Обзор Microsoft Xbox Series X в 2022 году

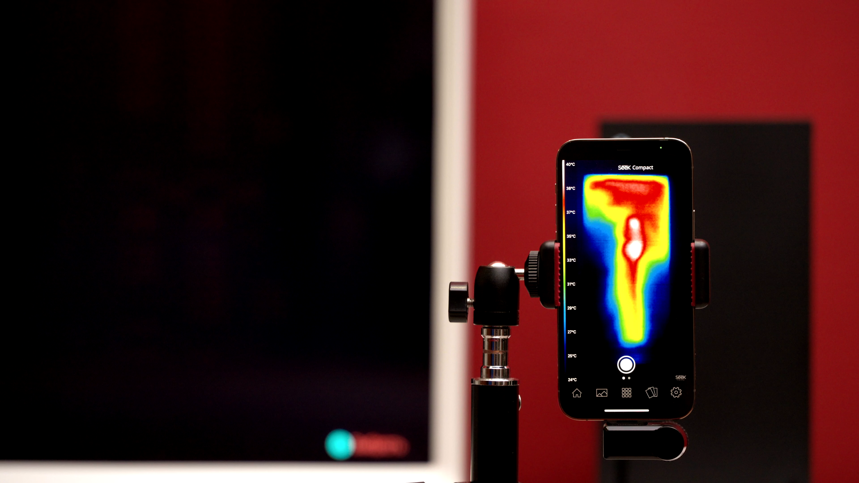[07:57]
Как вы можете видеть на снимках и видео, сделанных с помощью тепловизора, новый Xbox греется не очень сильно.
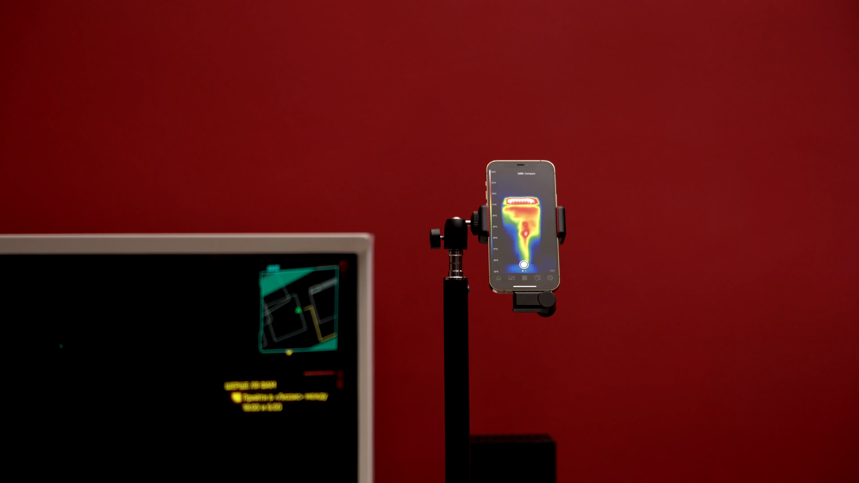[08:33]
Для системы с производительностью 12 терафлопс это очень круто, а при запуске более старых игр для Xbox One температура еще меньше, около 35 градусов.